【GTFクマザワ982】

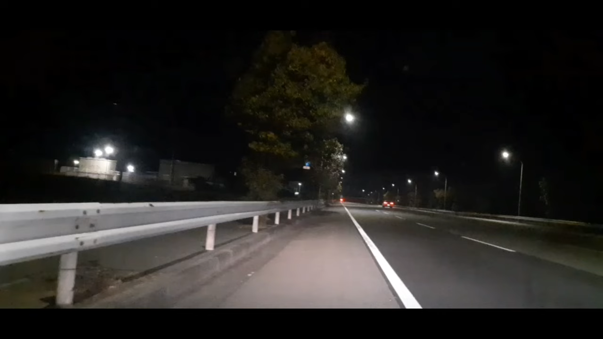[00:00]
エッジオンだから画面が明るいってことやスマホの電池が消えたので車で充電しながらタイガーとかつての戦場を見て回ろうと夜のドライブに来ましたとりあえずここは下川のなんとか公園このが公園でしょう